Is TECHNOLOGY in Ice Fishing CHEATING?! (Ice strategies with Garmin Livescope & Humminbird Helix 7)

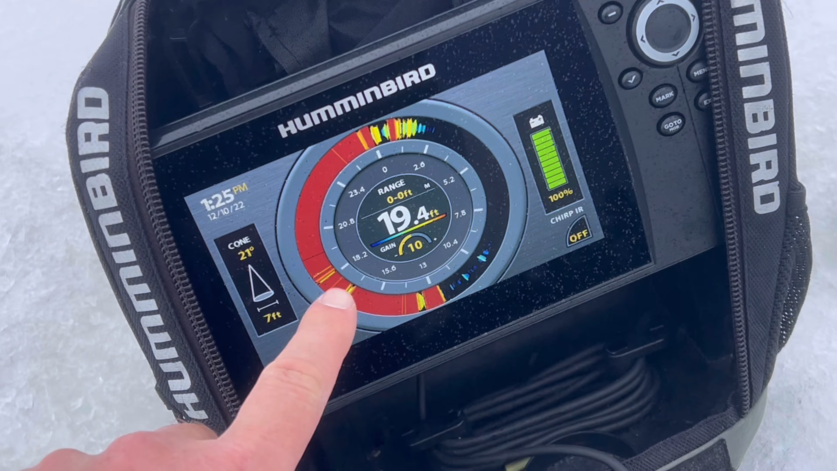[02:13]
On screen: depth 19.4 ft
Okay, if that is all fish like I think it is, they are stacked.
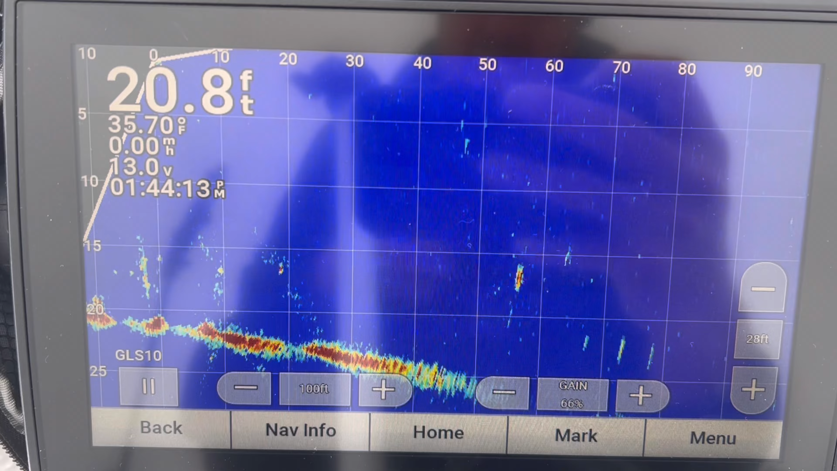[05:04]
On screen: depth 20.8 ft, water 35.70°F
Okay, as you can see, I have the handle pointed to my back right.
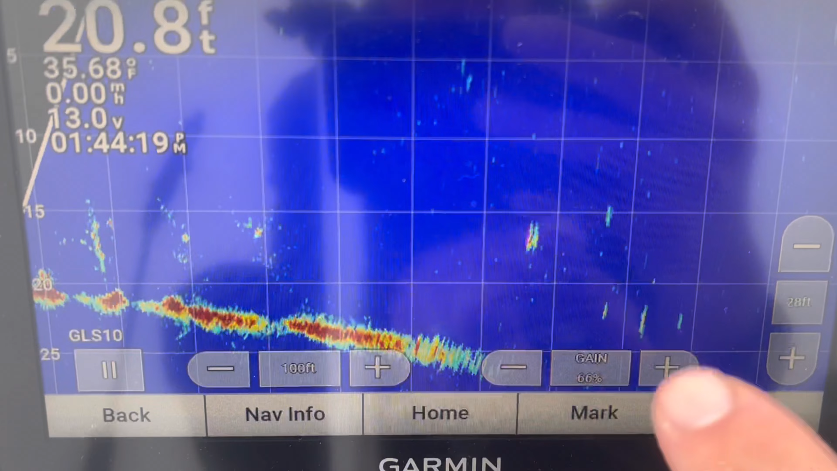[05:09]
On screen: depth 20.8 ft, water 35.68°F, speed 0.00 mph
Those are all fish back there, swimming around.
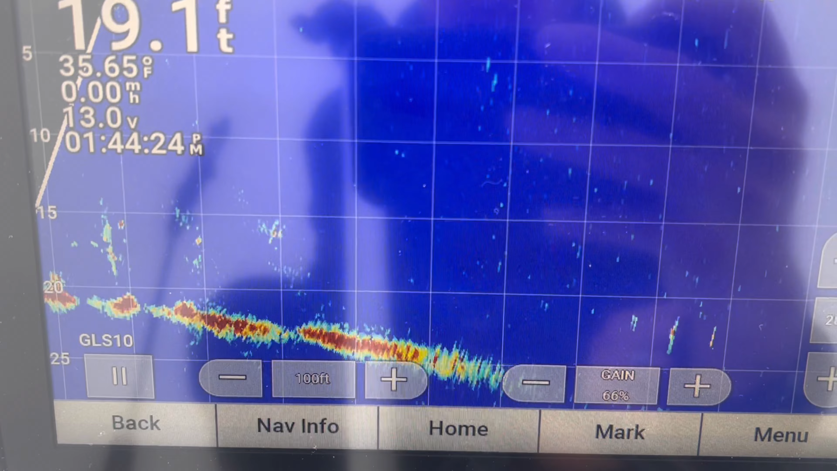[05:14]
On screen: water 35.65°F
So it looks like about 60 feet behind me to my right, there's fish. Now I'm turning it to my left, that's directly behind me.
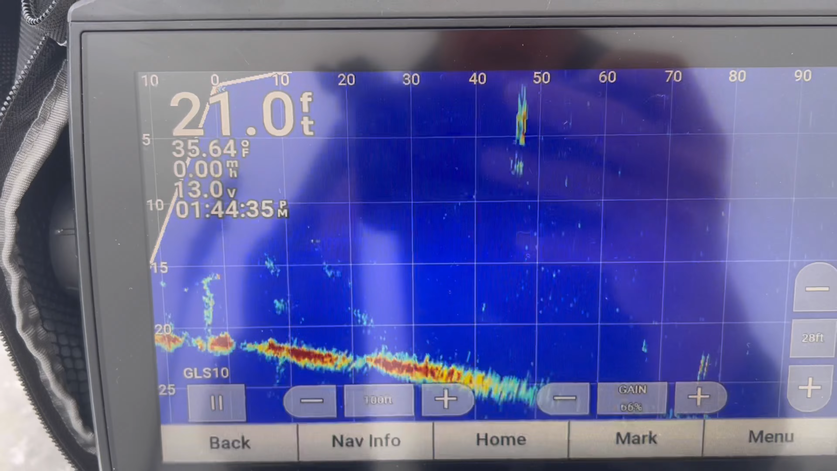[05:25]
On screen: depth 21.0 ft, water 35.64°F, speed 0.00 mph
Back to my left, there's a bunch.
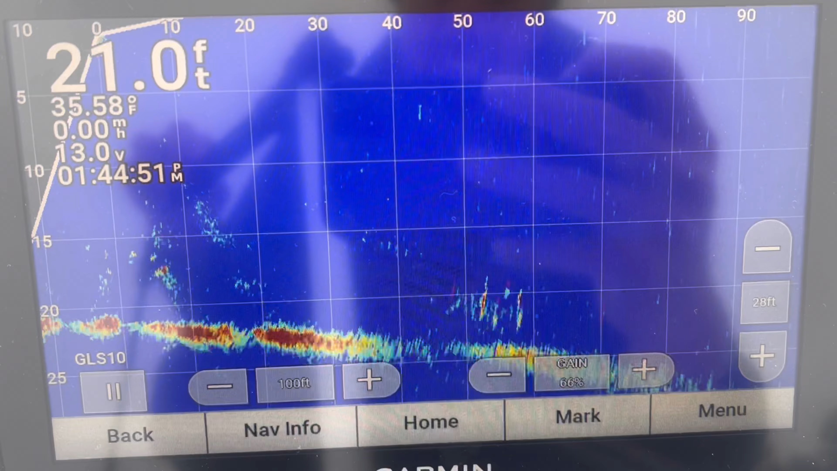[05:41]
On screen: depth 21.0 ft, water 35.58°F
Keep turning. Ooh, that's to my left front. So it seems like there's fish all around us. It just depends on where I want to drill some holes.
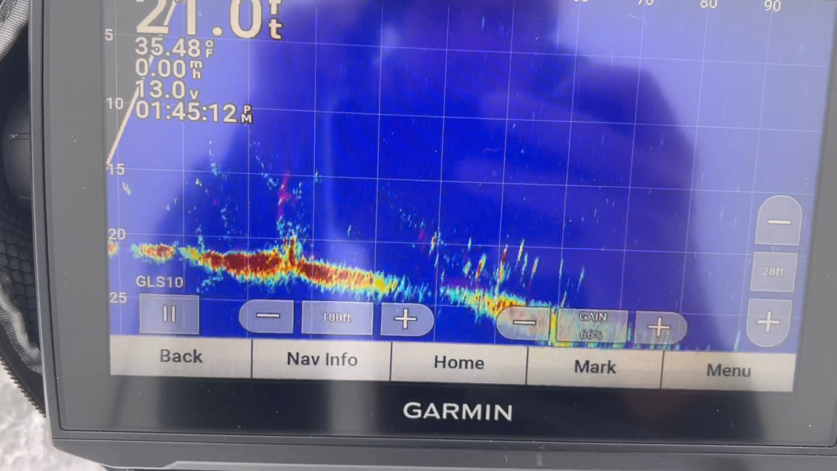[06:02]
On screen: water 35.48°F
And that's to my front right. You can see down there that there's a bunch of fish right off the bottom.
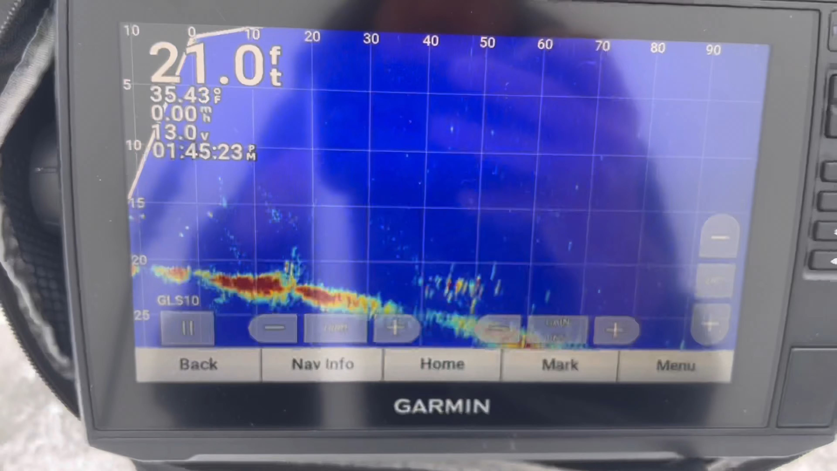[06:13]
On screen: depth 21.0 ft, water 35.43°F, speed 0.00 mph
All right, let's start drilling holes about 50, 60 feet away. See what happens.
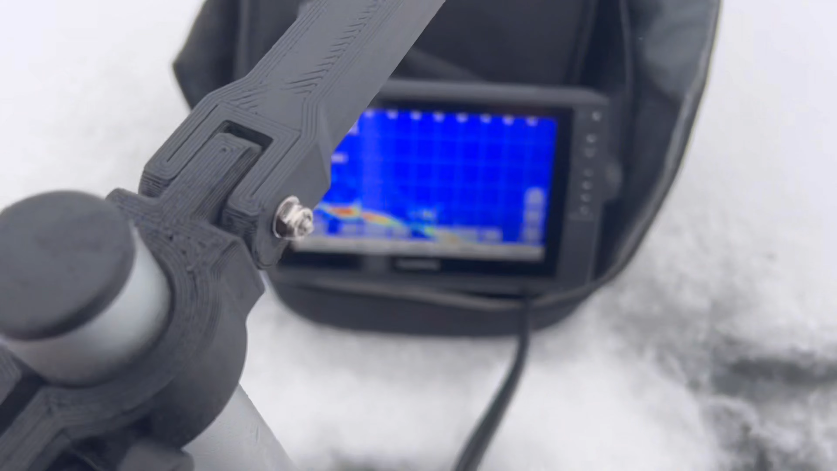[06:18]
I just rigged up the pole so that wherever this is pointing, that's where the fish are.
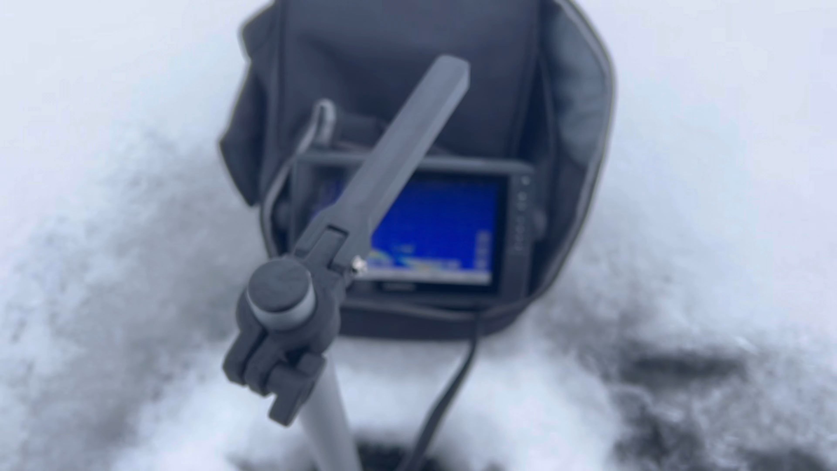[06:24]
Makes it a lot easier when you want to walk it off. So you can see in the background, there's a school of fish.
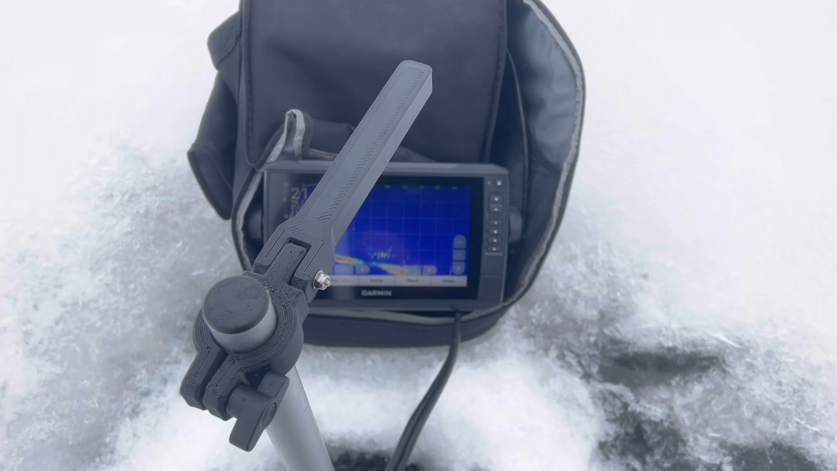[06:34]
This should be directly that way, about 50 feet. And voila, there they are. Gonna drop down, see if we can get one right away. I'd say there's about seven inches of ice down there. For sure, six. Oh, we already got one interested party. Two of them chasing, here comes. And boom! Oh, ripped it right out of its mouth.
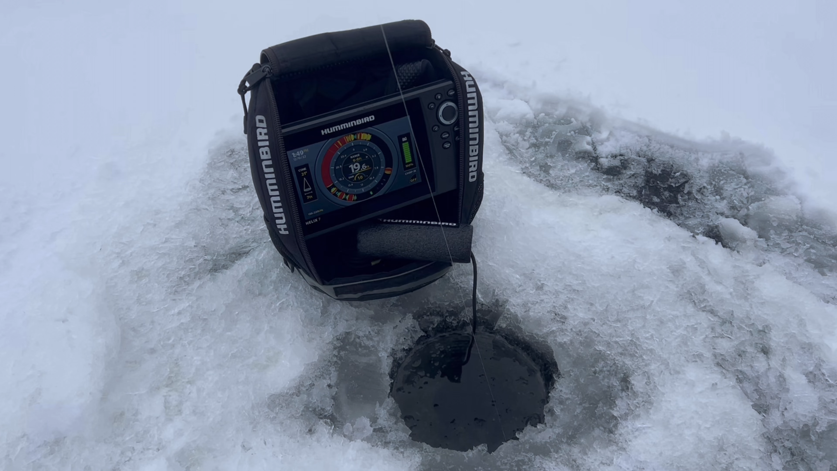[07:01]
Ready, set, go. Up pit. I don't know if you see that in the video, but the rod tip,
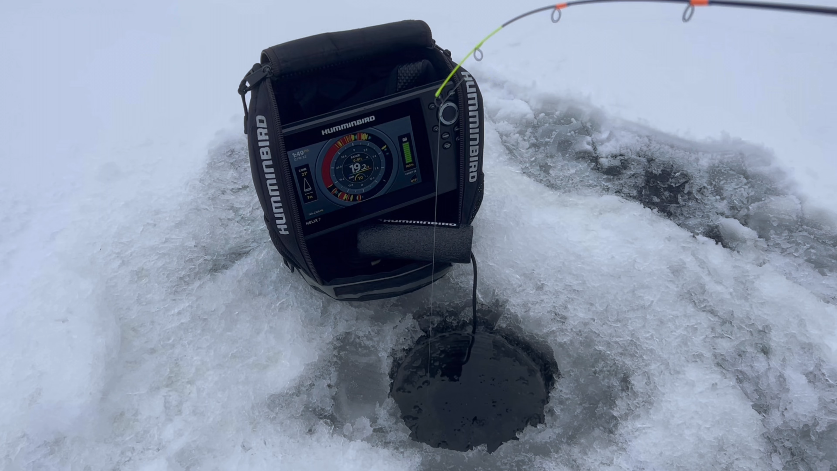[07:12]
the slack came out of it when that one hit. This one definitely doesn't feel as big as that first one. And it's not. chasing, and on. I was about 2 feet above the camera by the time I set the hook on that one.
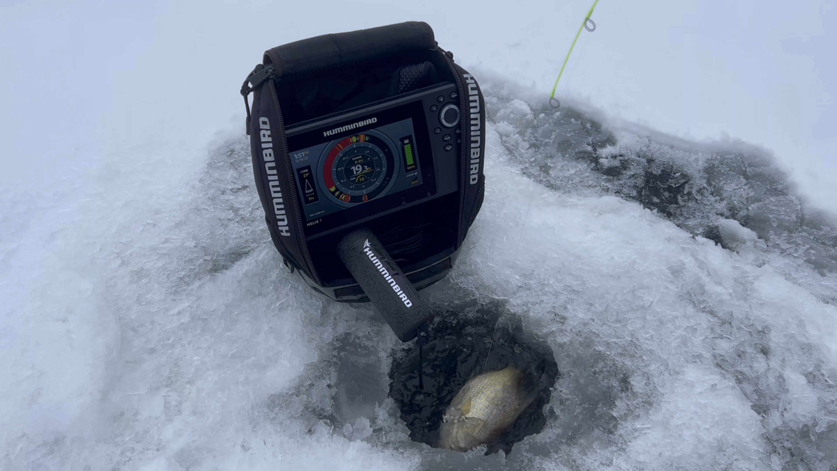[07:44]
That one's okay. Size eater. We got at least 2-3 hours of fishing left, so we'll keep chipping away. This one looks like it's a little nicer. Come on. Keep raising, and it's on.